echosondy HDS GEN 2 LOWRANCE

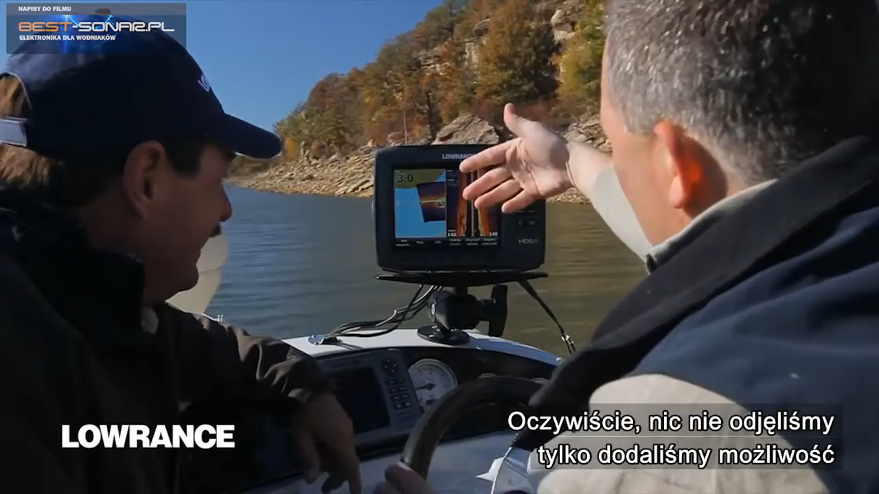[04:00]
It just added this ability to see things from a different perspective on top of the chart.
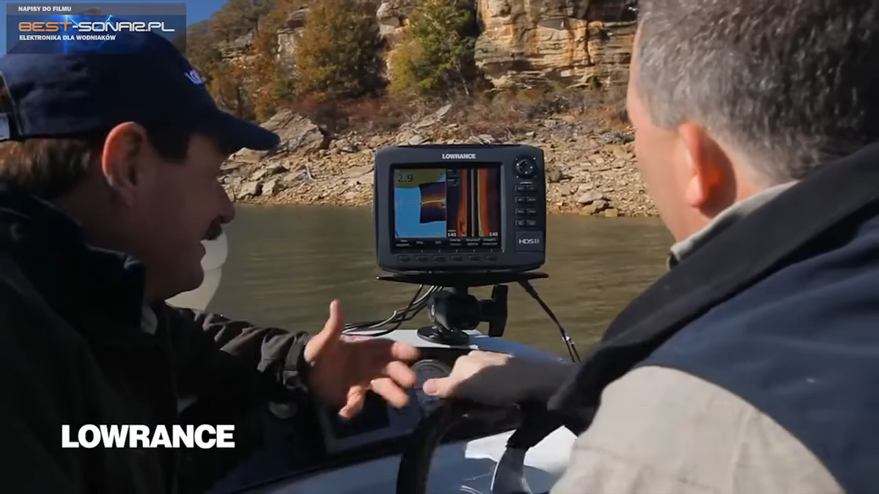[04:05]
I just can't believe how much difference it makes. I mean,
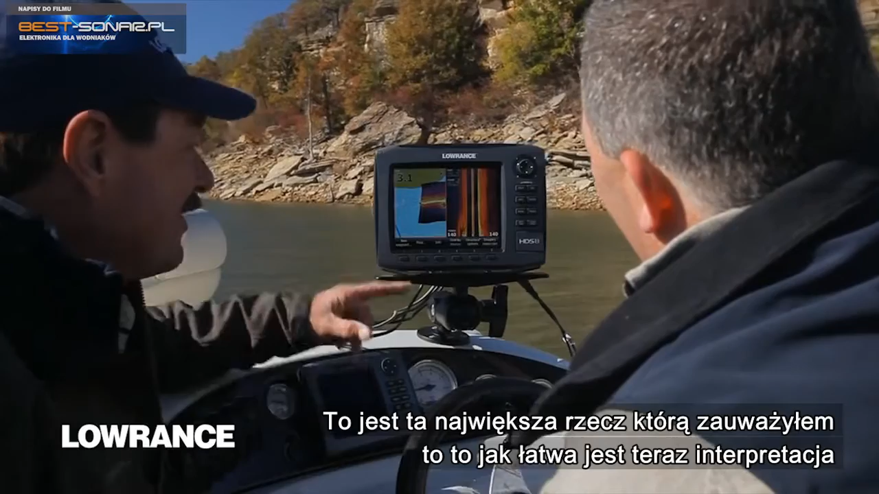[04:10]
that's the biggest thing that I've noticed is that how easy it is to interpret, and how all of a sudden it puts everything in perspective to where you understand it.
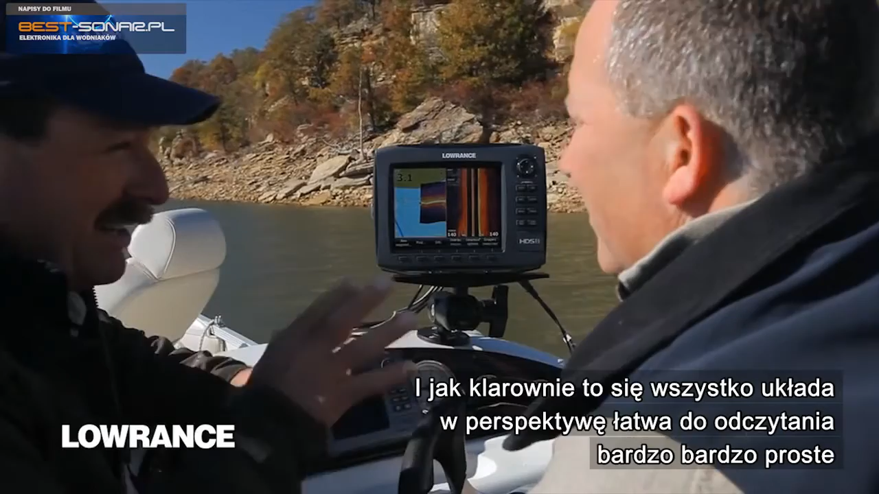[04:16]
Very, very simple. Exactly.
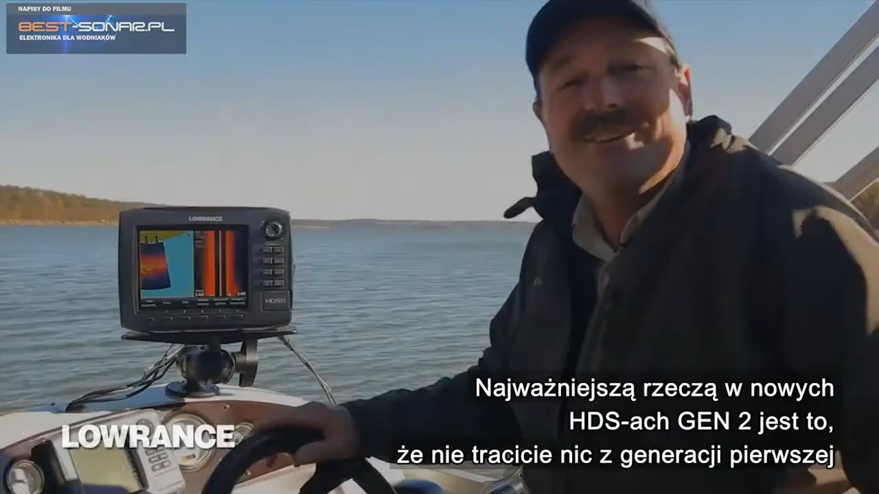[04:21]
One of the greatest things about the Generation 2 HDS is that you don't lose anything from Generation 1, meaning all the same features you have, you have on the Generation 2. One of my favorite things is the four panel screen. So if I hit my Pages button here, and I already have it preset, I go to my, and you can see how fast the processing speed.
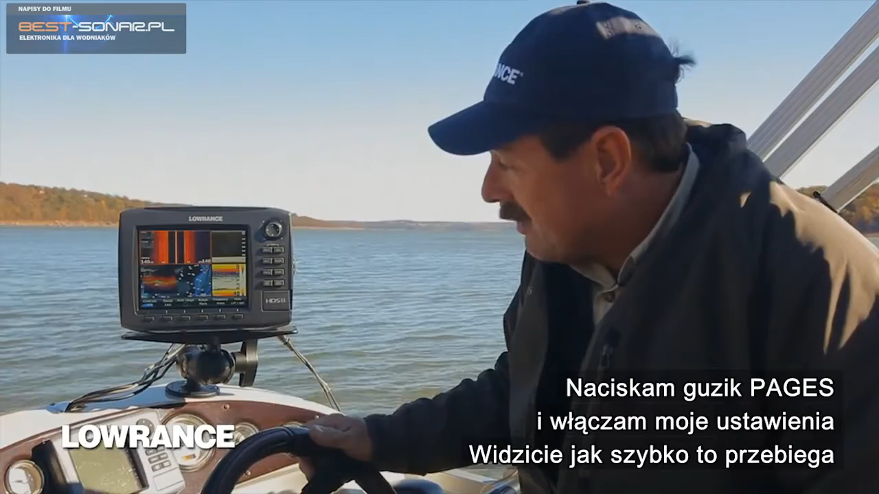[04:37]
This thing goes micro fast, just instantly.
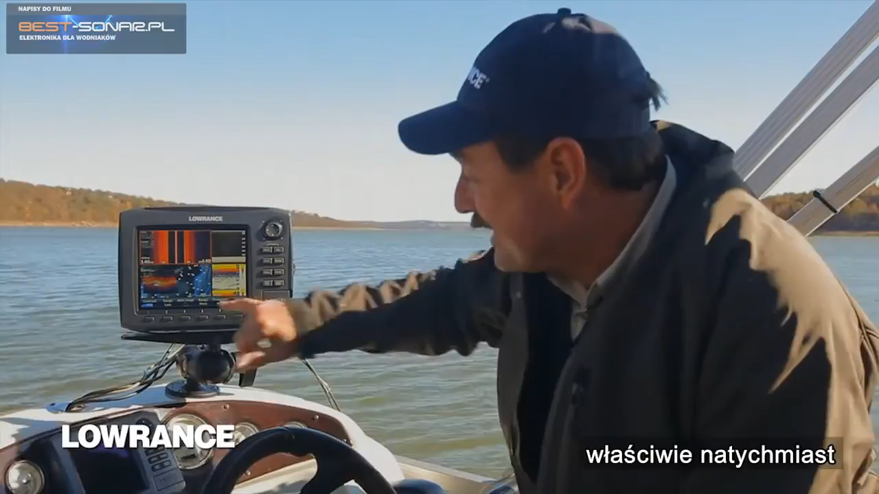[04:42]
But you can see now I have all my screens. I have my structure scan, I have my down scan imaging, I have my sonar, and I have my mapping with my,
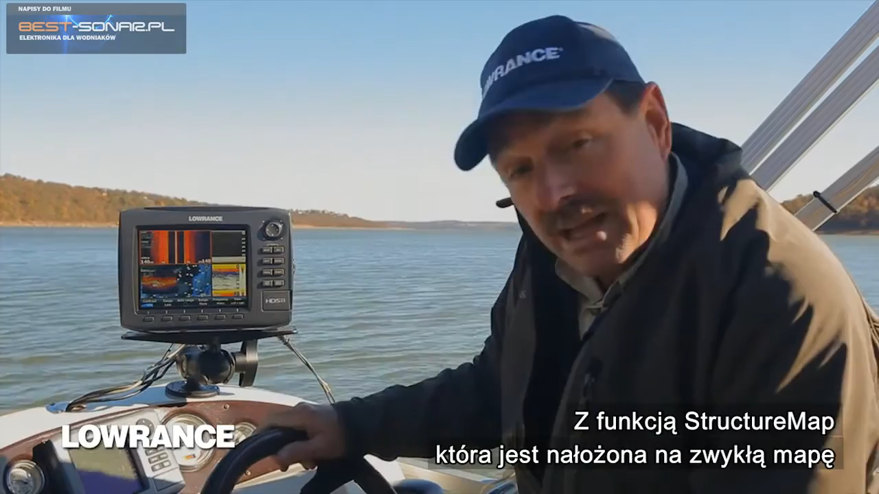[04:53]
so it's called structure map now, I have my mapping with my structure overlay. How cool is that, because now I can take all this information, and put it on the map, and know exactly what I have. And it's so simple to interpret, because it gives you the contour, so you can see, you know, here I'm coming up to a creek channel, and I can see where the rocks are in relation to the channel, where they are in relation to the drop off, it makes everything so simple. That's structure map.